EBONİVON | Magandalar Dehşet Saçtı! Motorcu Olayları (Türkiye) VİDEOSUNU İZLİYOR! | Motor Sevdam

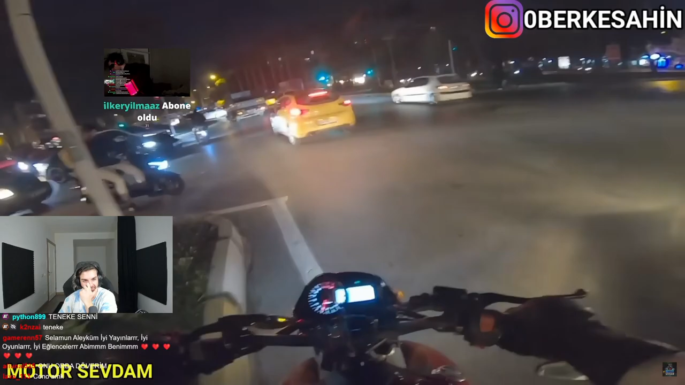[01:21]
Opera kavşağı. Şu an bir tane adamı darp etmişler. Galiba trafik kazası olmuş. Arkadaşı bıçakla saldırmışlar. Saldıran kişiler plakayı falan...